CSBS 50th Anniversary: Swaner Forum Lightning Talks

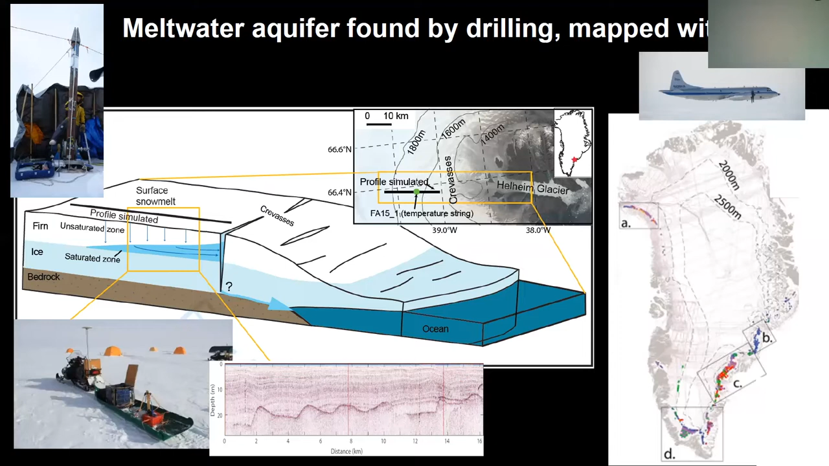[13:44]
The top of it was a ground-based radar, and then NASA was flying an airborne radar around the same time. So we were able to map it on throughout the entire ice sheet, and we can see it exists along the coast where accumulation rates are very high. Snow thermally insulates this melt water so it doesn't re-freeze in the winter time. And then once we were able to drill into it and map it, we had a lot of other questions like how old is it?